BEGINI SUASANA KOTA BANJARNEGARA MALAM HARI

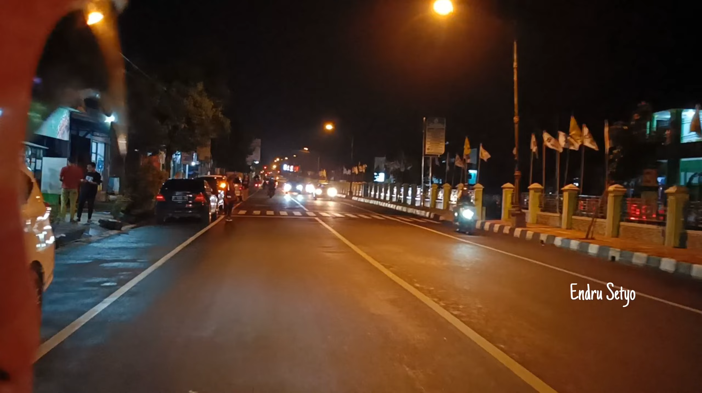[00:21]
Assalamualaikum warahmatullahi wabarakatuh Walaupun teman-teman semuanya Kembali dengan saya Andrew Setyo Ya teman-teman hari ini kita ada di Kota Banjarnegara ya Kalau kita mau jalan-jalan Mengelilingi Kota Banjarnegara ya di malam hari ini teman-teman Jadi tadi kita start dari gilar-gilar ya Atau Taman Karjono ini teman-teman
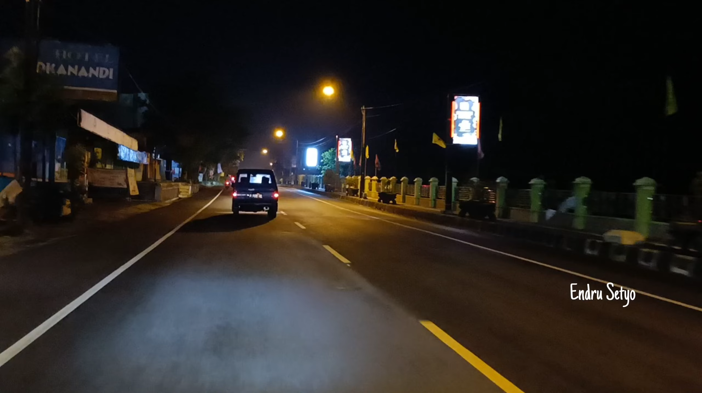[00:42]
Jadi ini suasananya ya teman-teman Di Kota Banjarnegara malam hari
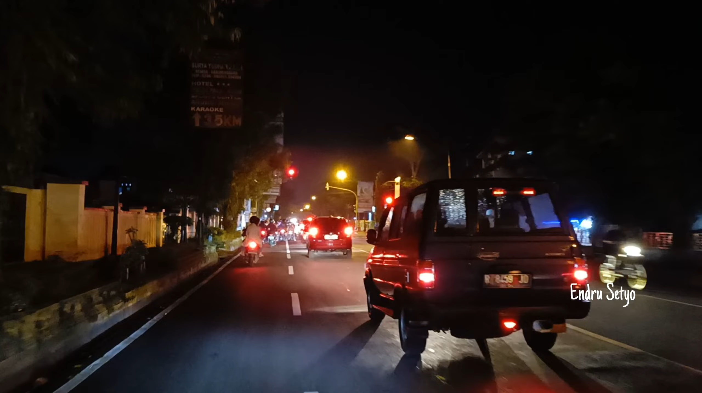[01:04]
Ini teman-teman kita sudah sampai di perhempatan semampir ya Untuk yang kekiri itu yang ke Taman Rekreasi Suri Rimas Banjarnegara
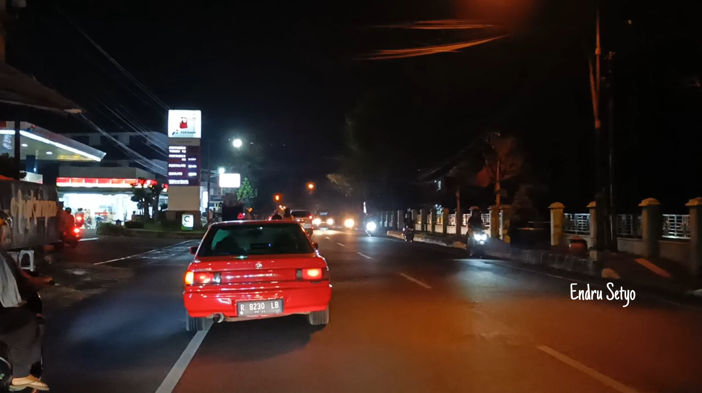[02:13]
Ya teman-teman sebelah kiri ini Pem bensin wangon ya
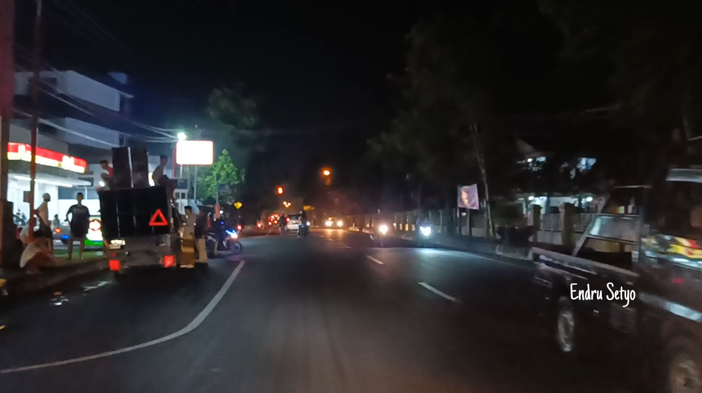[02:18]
Ini pem bensin yang ada di Kota Banjarnegara sebelah Barat ya teman-teman Kita lanjut ya teman-teman
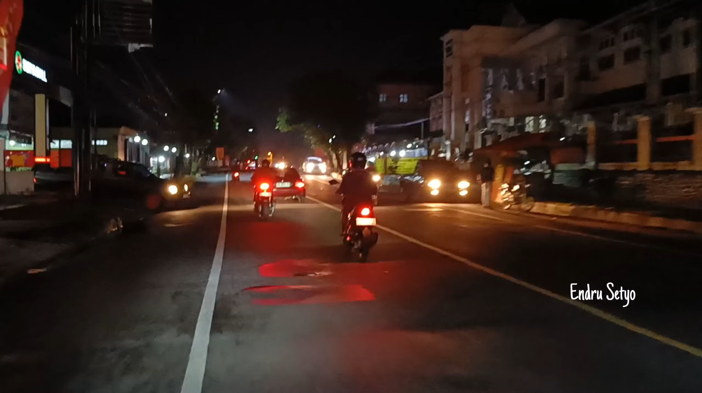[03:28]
Kita sudah ada di Perempatan Pasar Wage ya teman-teman Untuk yang ke kanan itu Yang ke pegedungan atau
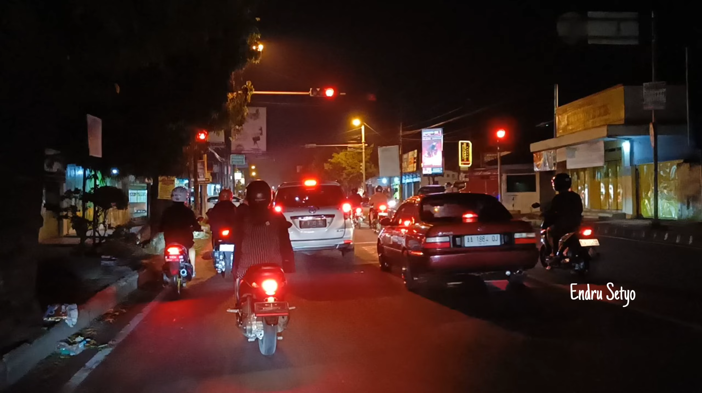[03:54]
jalan alternatif ke Ke Bumen ya Sedangkan yang ke kiri itu ke Banjarmangu ya teman-teman Ini perjalanan Pasar Wage Banjarnegara Kita lanjut ya teman-teman
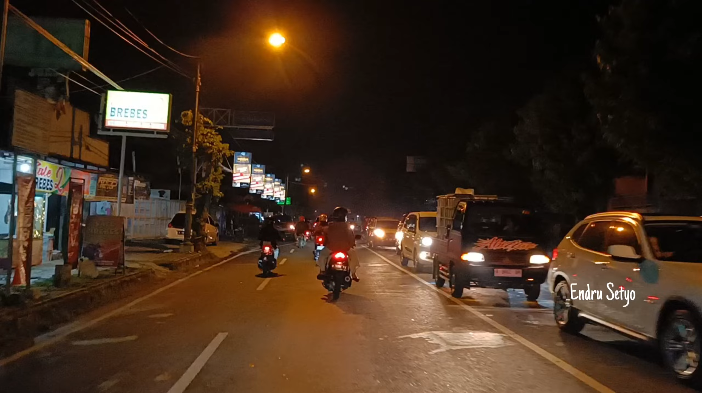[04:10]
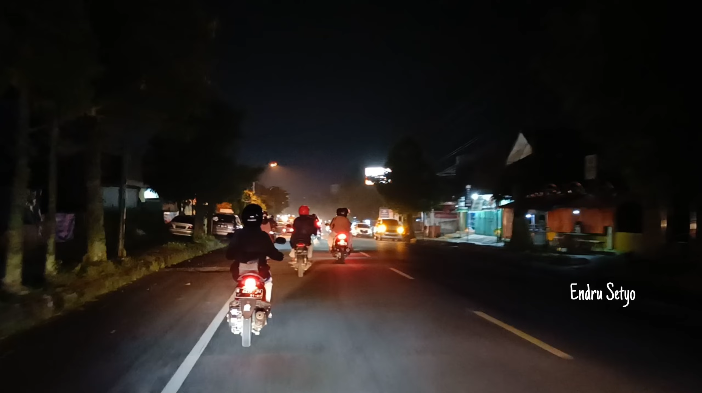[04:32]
Ya teman-teman kita masih di jalan Kita menuju timur menuju alun-alun Banjarnegara Yuk kita lanjut teman-teman Sampai ke alun-alun Banjarnegara Selamat menikmati ya teman-teman Selamat menikmati ya teman-teman
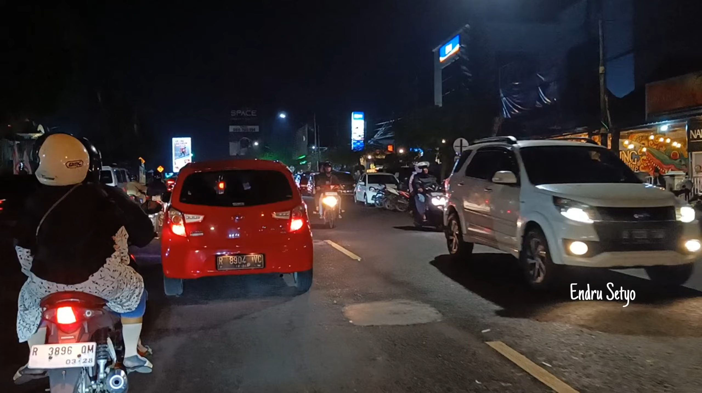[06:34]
Ya teman-teman kita sudah sampai ya di alun-alun Banjarnegara Ini
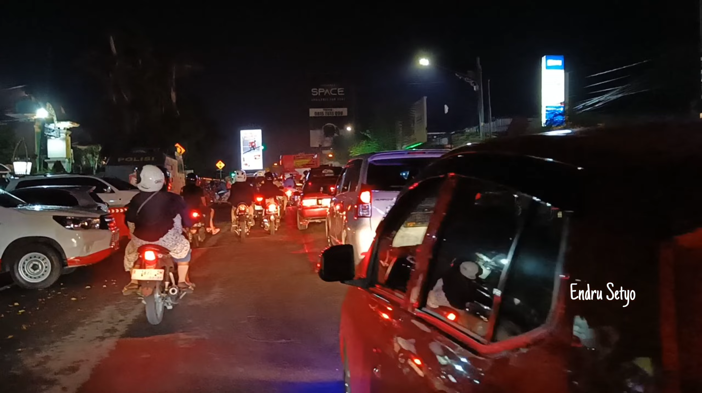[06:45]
teman-teman alun-alunnya ya sebelah kiri teman-teman Ini suasananya ya malam di kota Banjarnegara
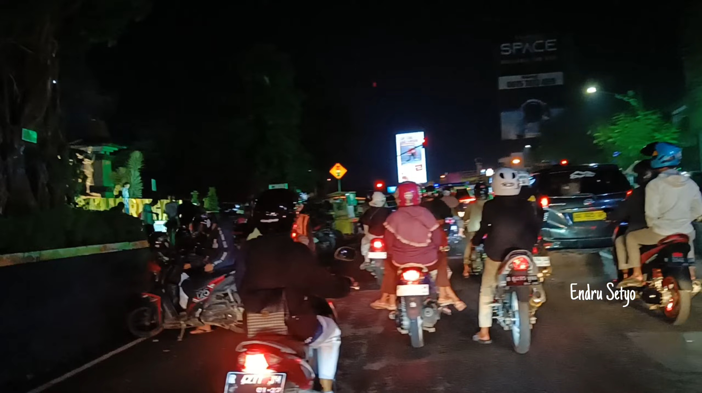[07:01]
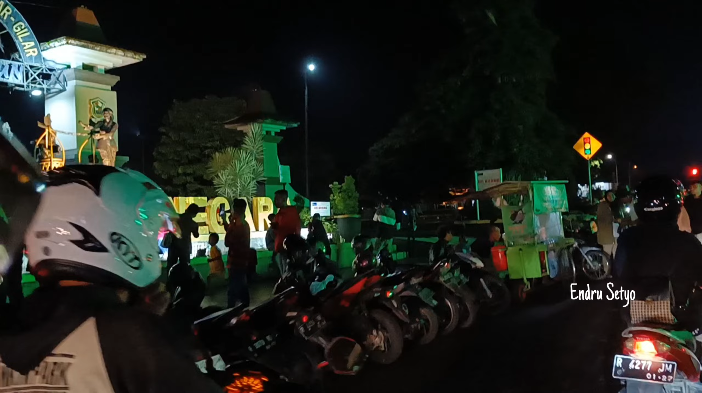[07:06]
Nah teman-teman di depan situ ada Tugu ya Nah itu namanya Tugu Perjuangan ya Atau Tugu Alun-alun Banjarnegara
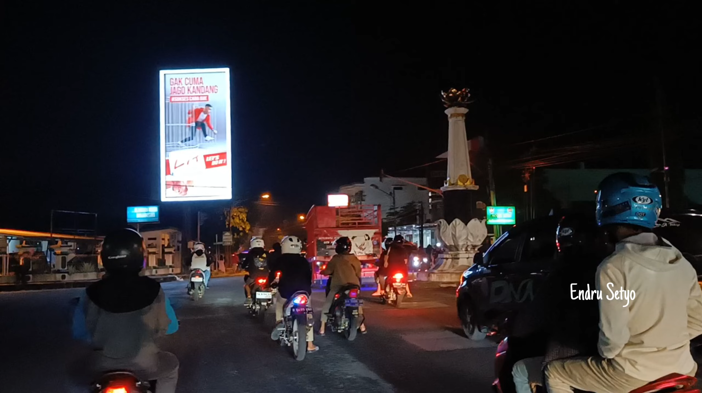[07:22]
Kita belok ke kiri ya Mengelilingi alun-alun Banjarnegara ini
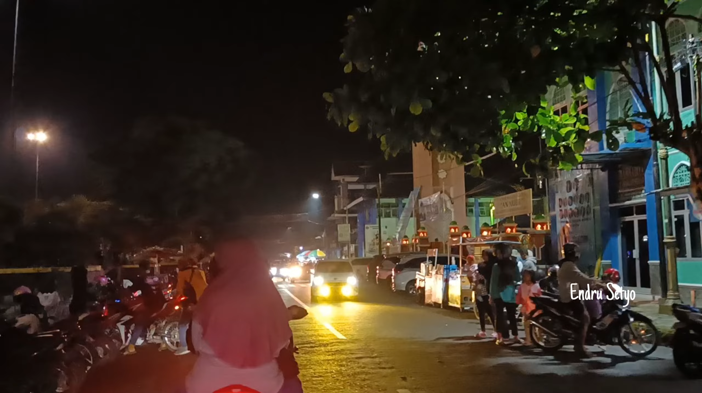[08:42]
Ya teman-teman di depan situ Masjid Agung Anur ya
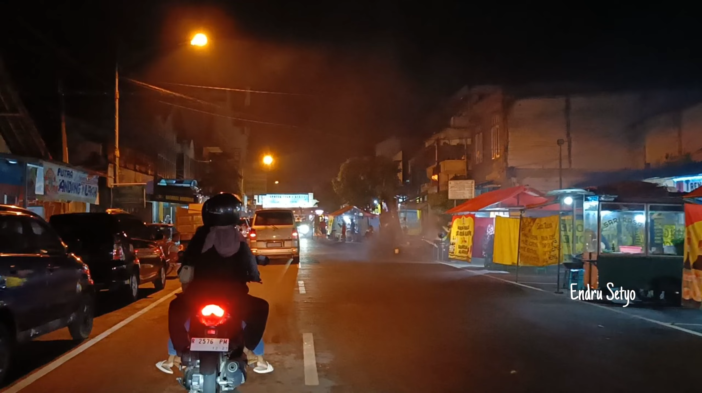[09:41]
Sekarang kita sudah sampai ya di Jalan Pemuda Ini suasananya ya teman-teman di Jalan Pemuda Penjalan Negara malam hari ini teman-teman Jalan Pemuda Jalan Pemuda
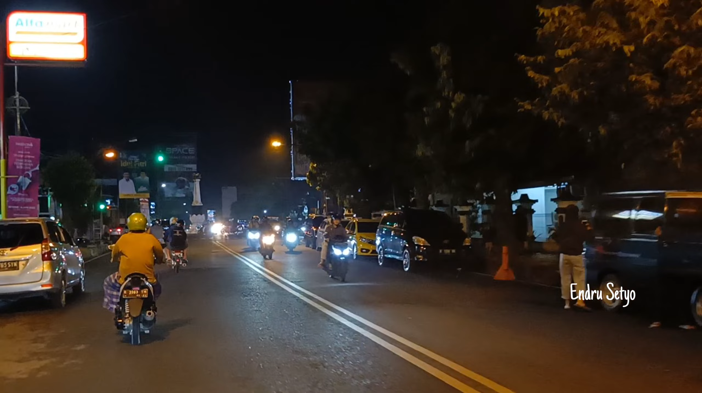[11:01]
kita sudah sampai lagi ya di perempatan